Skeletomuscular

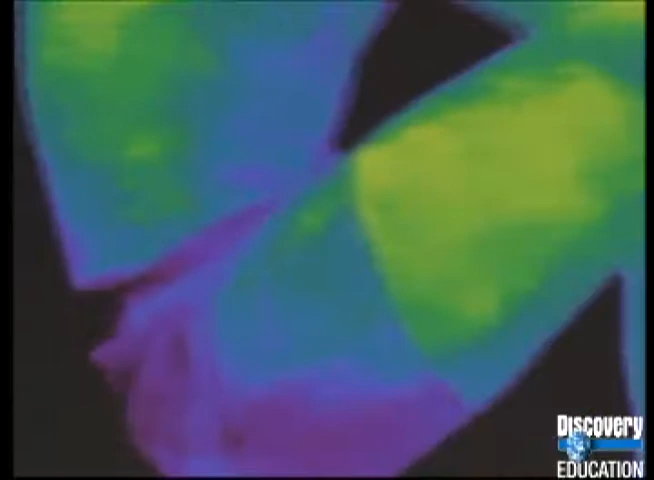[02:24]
A heat-sensitive camera reveals the inner secrets of the biological engine powering the boat.
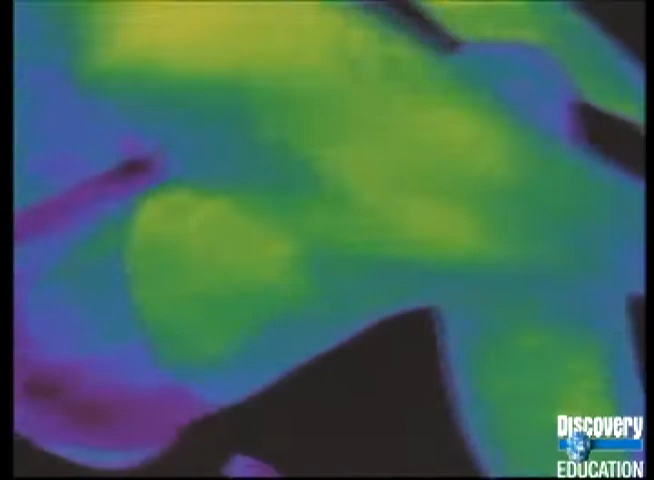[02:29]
Muscular pistons connect bone levers that are
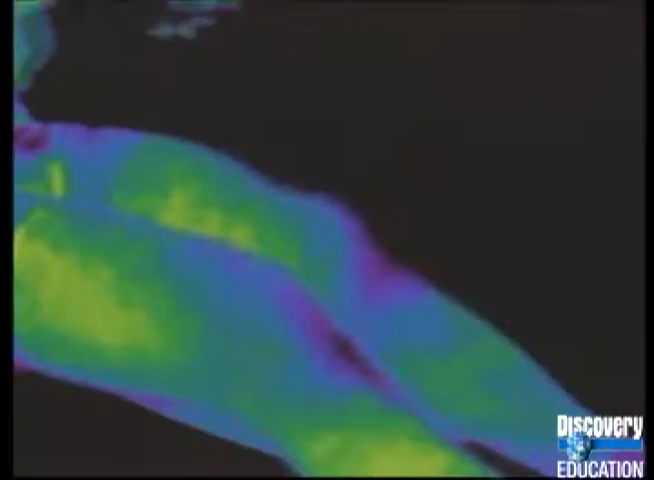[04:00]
The energy Bobby will use is actually already stored in his tissues as a form of sugar called glycogen.
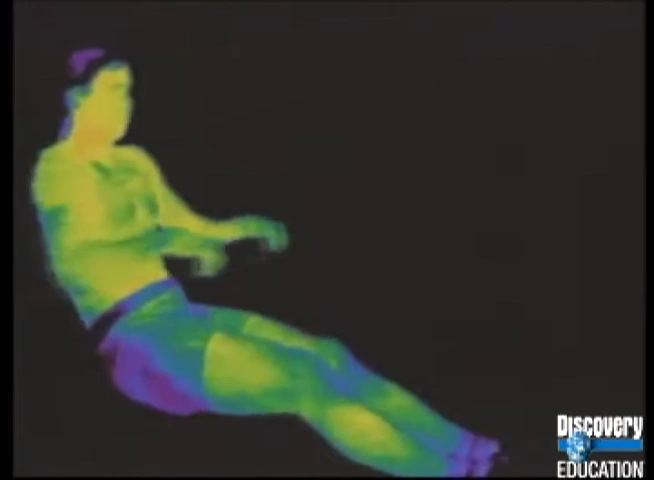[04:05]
As his muscles burn more sugar,
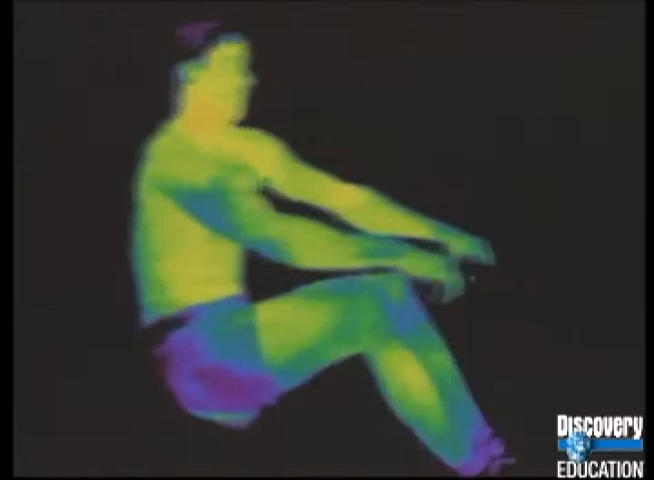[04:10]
his blood carries the extra heat to his skin to be radiated away.
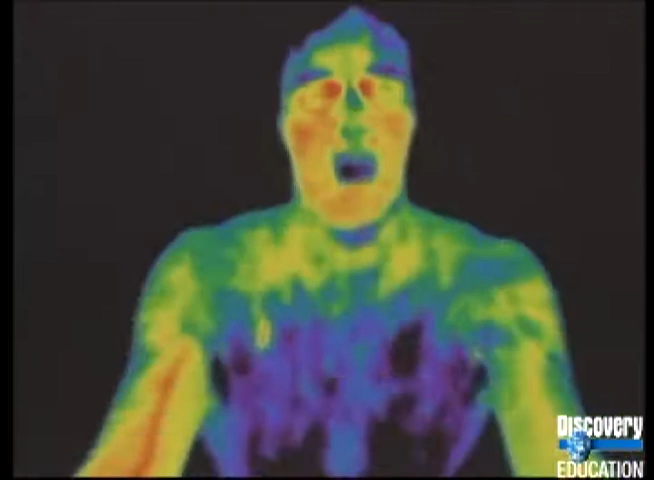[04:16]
The tiny blood vessels in his face dilate quickly to help cool the blood.
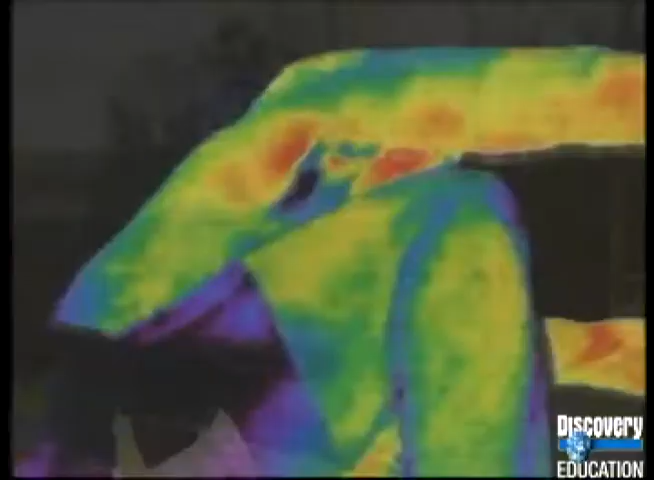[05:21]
Three quarters is wasted as heat.
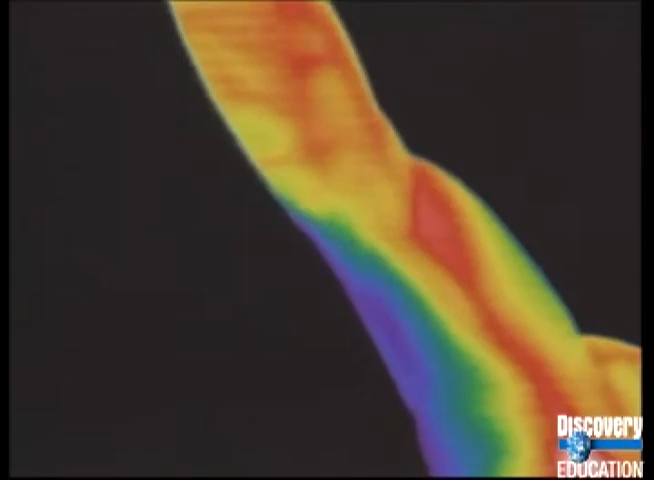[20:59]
When a muscle is working, the skin above it warms up several degrees.